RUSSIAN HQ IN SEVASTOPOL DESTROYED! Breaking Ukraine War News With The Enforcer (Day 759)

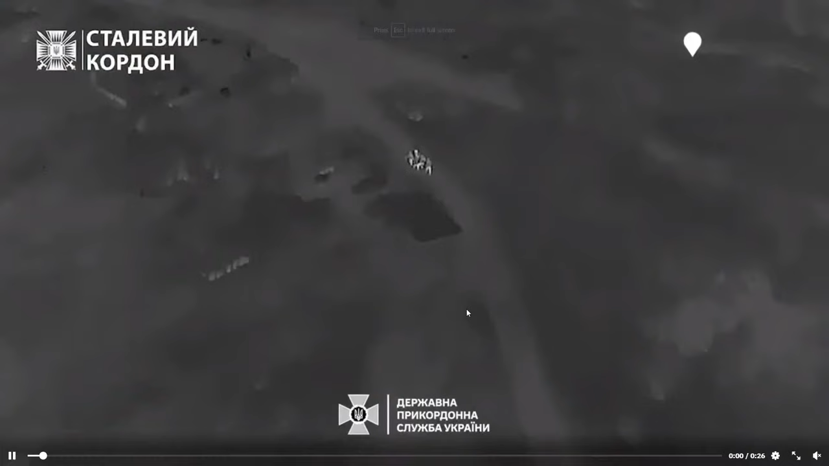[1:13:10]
And we see the Russians right here. They're running.
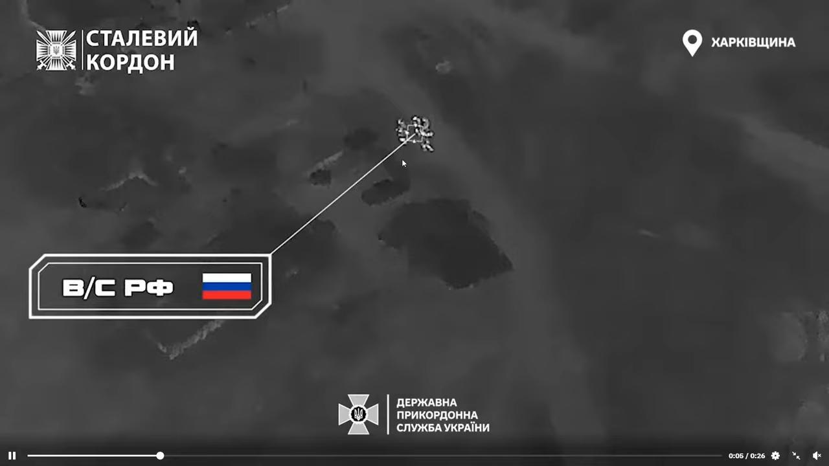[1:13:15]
But are they going to make it far? No.
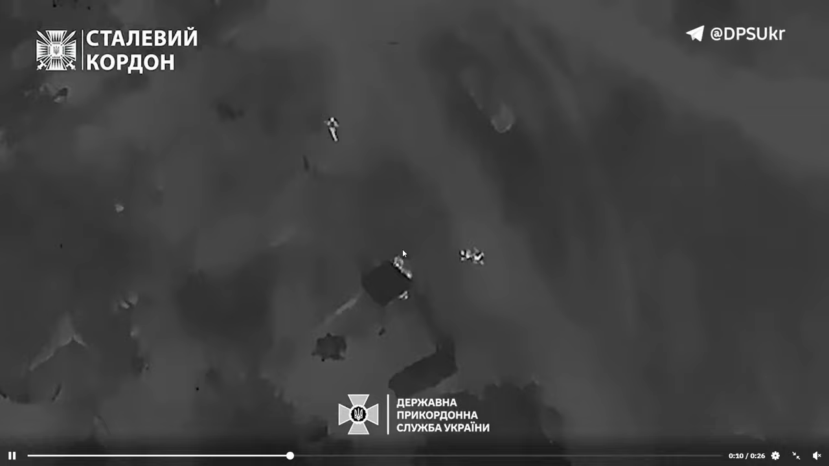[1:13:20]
Oh, Bliat, everyone get under the shed. They cannot see us here, Bliat. We are safe.
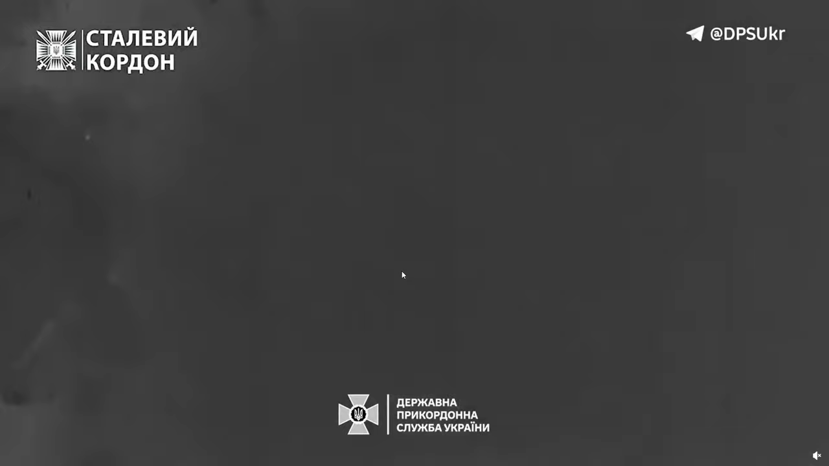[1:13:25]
Besiedli, bam, drap vertically. They are not safe, Bliat. And they're done. Not tonight, Russian. Sleep well.
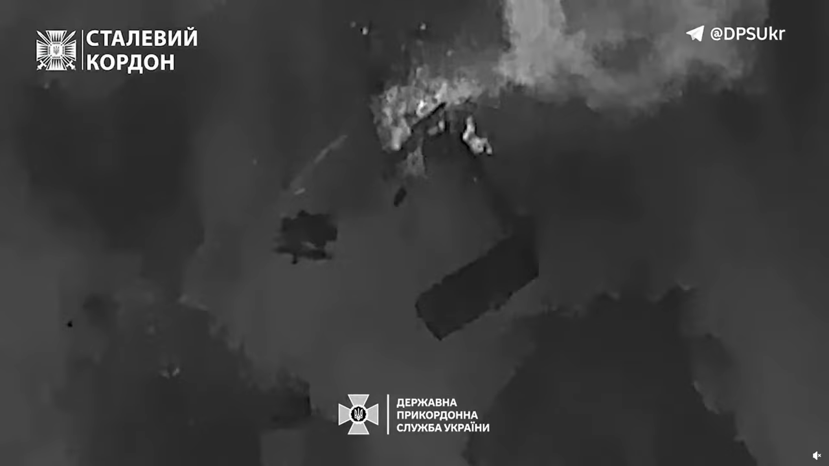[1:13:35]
They sleep very well. They sleep forever.
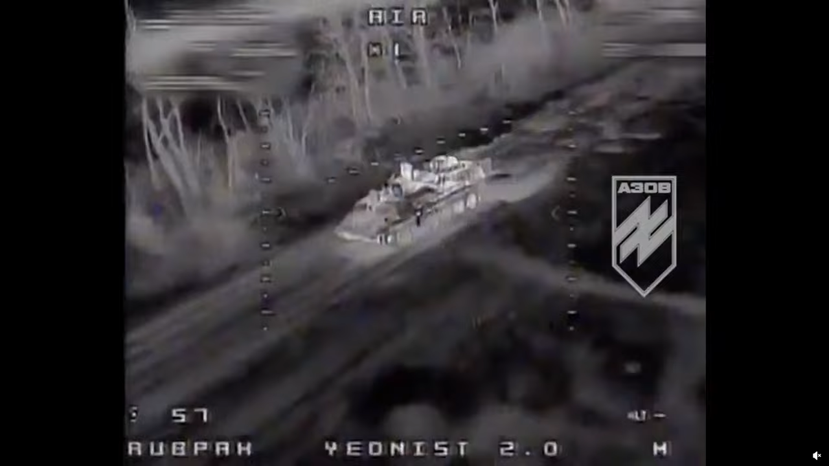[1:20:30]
We can see the second one coming in after the infantry have long since run away and hitting the MTLB on the side.
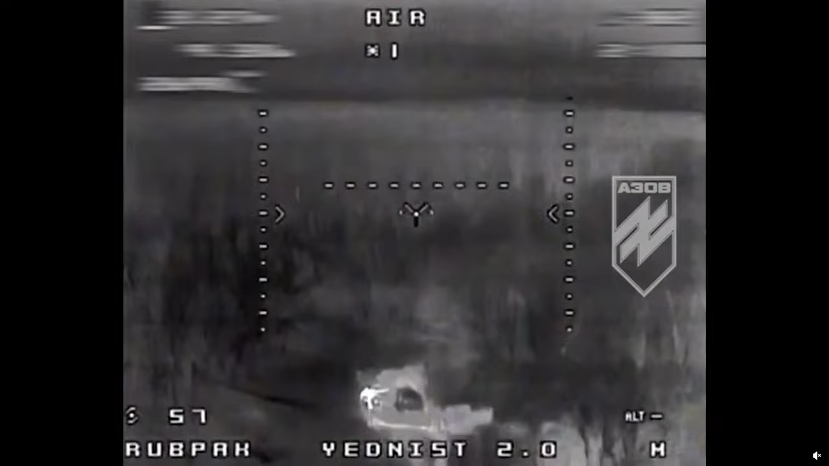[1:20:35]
We can now see a third drone coming in to help further the job of destroying more Russian vehicles, this one being a T-80.
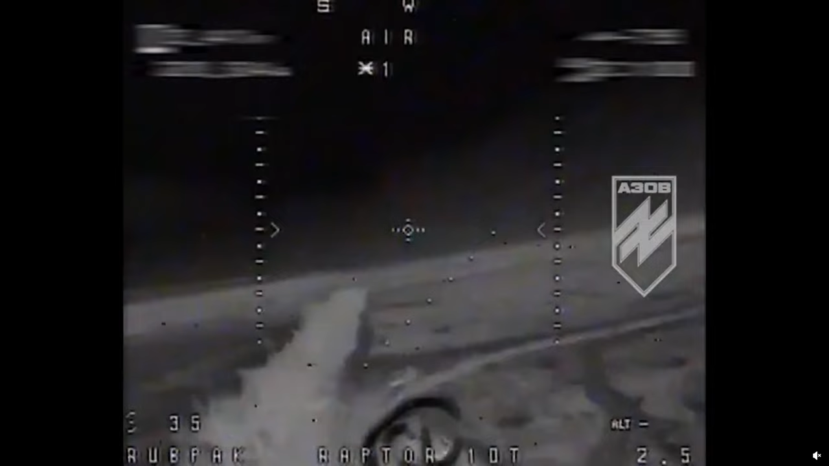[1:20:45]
We now see them coming on down onto another Russian army vehicle and hitting that one as well. We see the next drone lining up for its attack. And we see it getting hit right there in some kind of particulate flying off.